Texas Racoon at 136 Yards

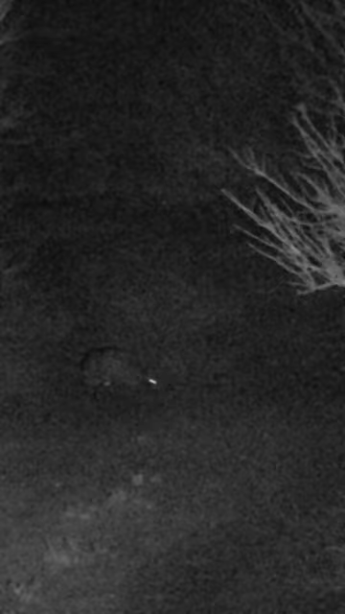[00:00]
Well Larry has way too many raccoons so it was time to trim a few down.
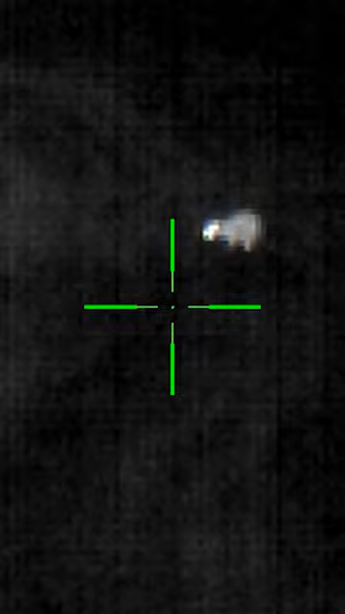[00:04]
I was shooting the Hornady Superformance with a VMAX bullet
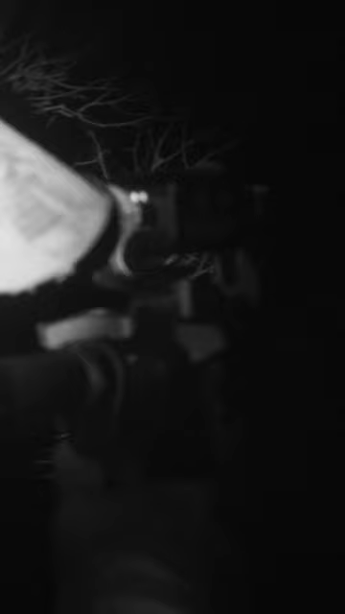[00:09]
and at 136 yards resting my rock river on a bogged death grip I rolled a raccoon first shot.
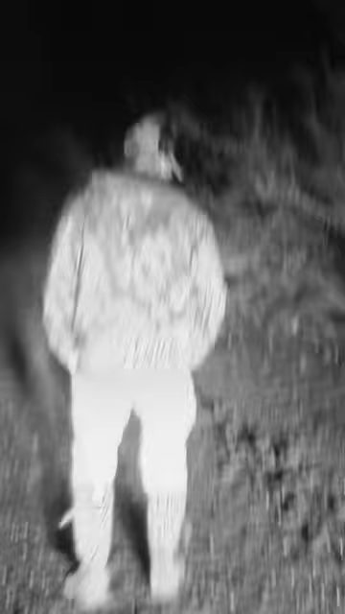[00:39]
He was off by 10 yards.
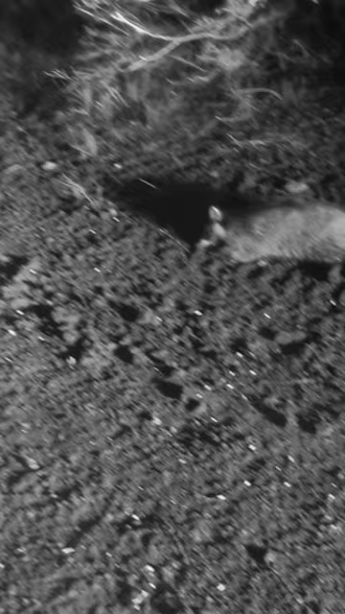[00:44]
136 yards is how far away that raccoon was. And that is pretty dang cool.